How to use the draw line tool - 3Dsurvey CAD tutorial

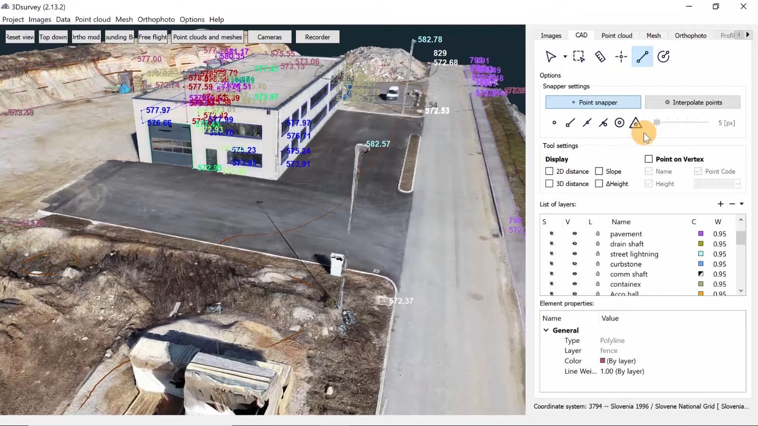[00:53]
To use the tool we must first decide where we want the endpoints of our line to be snapped on. We have a couple of options, all located in the snapper settings on the right.
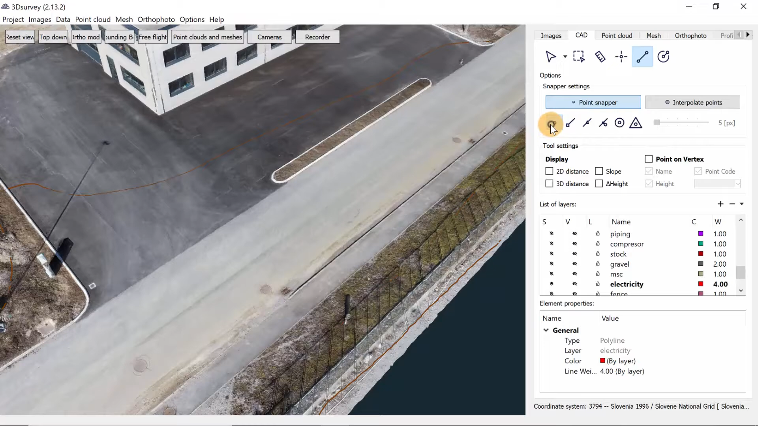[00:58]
Normally we use point, endpoint and triangle.
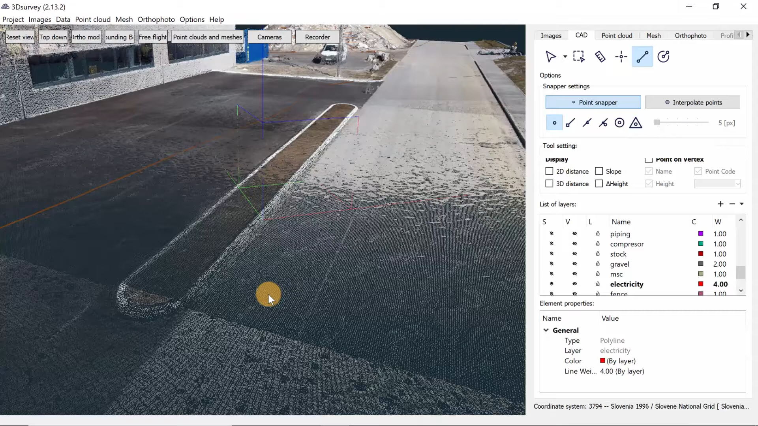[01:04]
The point snaps the endpoint of the line onto any point in the point cloud.
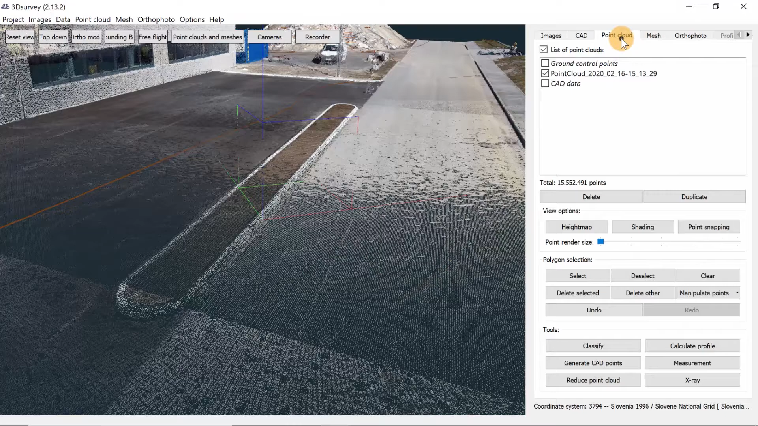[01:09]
Also don't forget to turn on your point cloud. Endpoint snaps the endpoint to any endpoint of an already existing line.
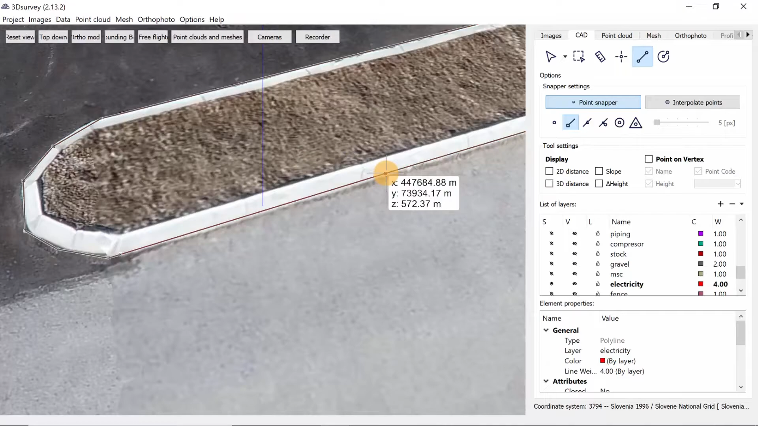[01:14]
And triangle snaps the endpoint to any point on the 3D mesh.
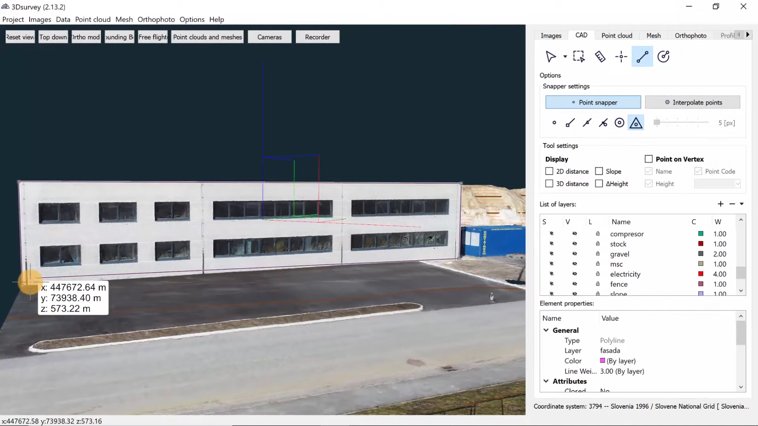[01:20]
Don't forget to turn on your 3D mesh though.
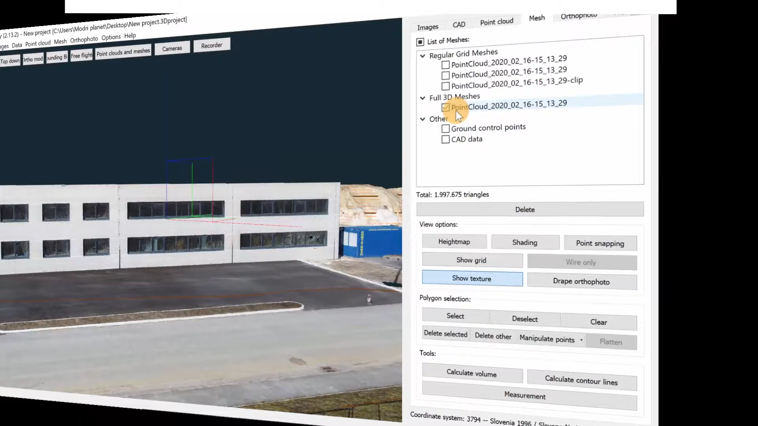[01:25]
To see how the other snapping options work watch the snapper settings tutorial that I will link in description. In the tool settings below we can choose which measurements we want to have written on our line while we are drawing it. I will choose 2D distance.
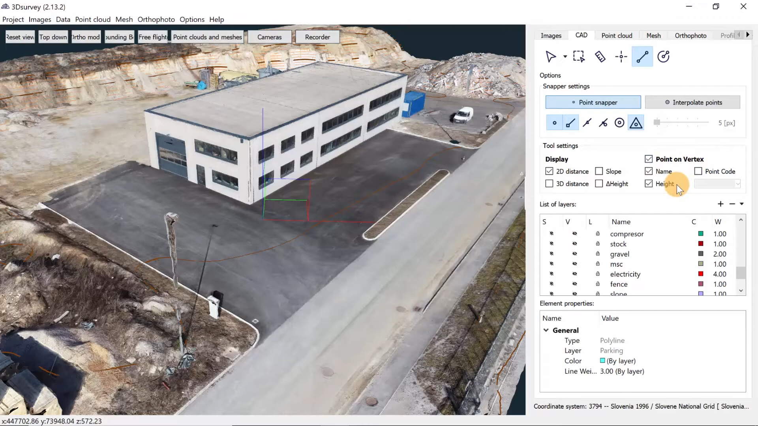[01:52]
We add them by checking the box next to them. We can also add points on our endpoints by selecting the point on vertex option. We also have a more detailed tutorial for this option. I will put the link to it in description.
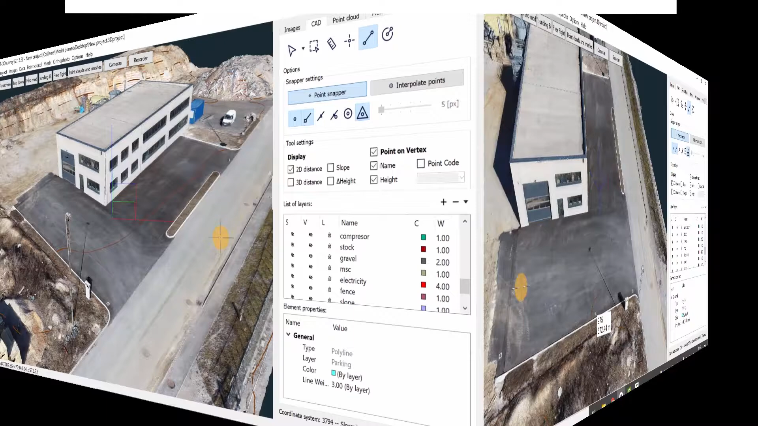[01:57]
Now let's get to drawing. First I choose the desired place on my 3D mesh and use the left mouse button to place an endpoint of my line.
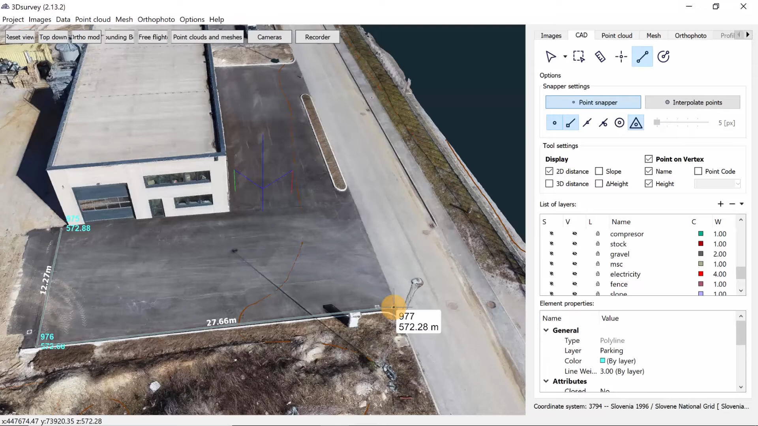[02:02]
I will draw a couple of lines. If you have drawn a line incorrectly you can always click the backspace which will delete the last line that you drew.
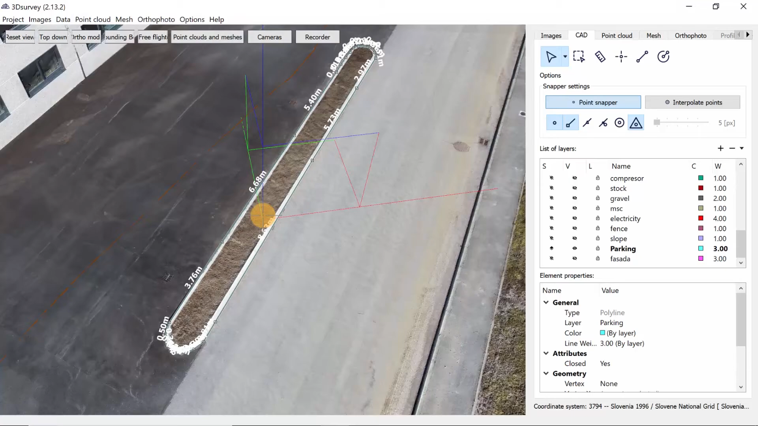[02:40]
but you must delete the second endpoint of the line you want to delete.
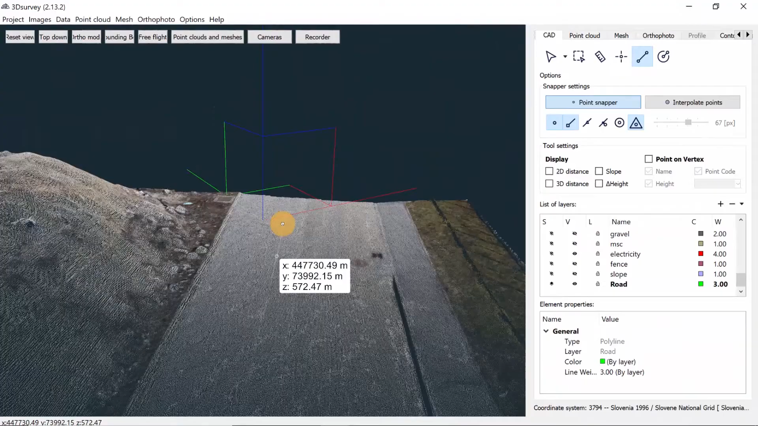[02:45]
In addition if you are drawing the line and the point cloud has a minimum noise let's say 5 centimeters you don't want to snap on the wrong specific point.
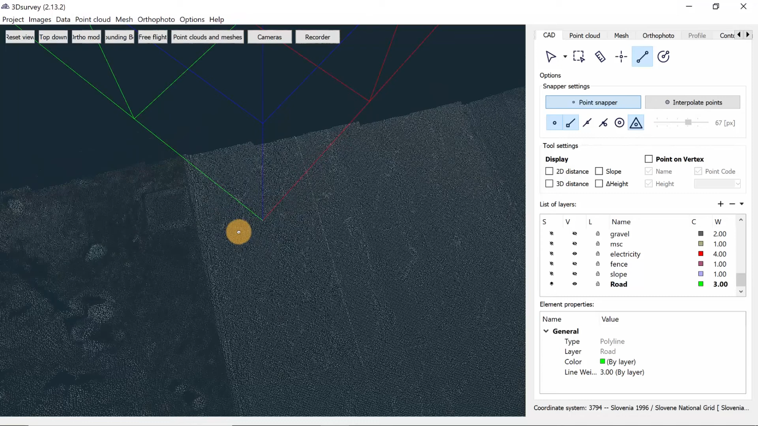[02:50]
In this case we can help you with the interpolate option to calculate an average height of the points which are in the blue circle.
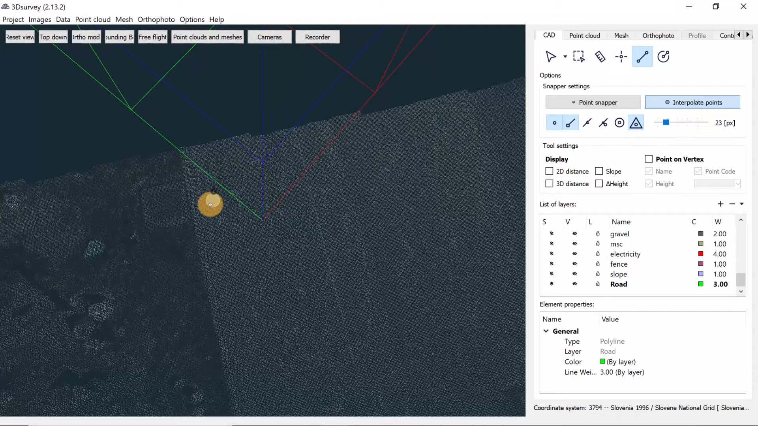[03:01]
The points will snap in the center of the cross but on the average height of the points in the circle.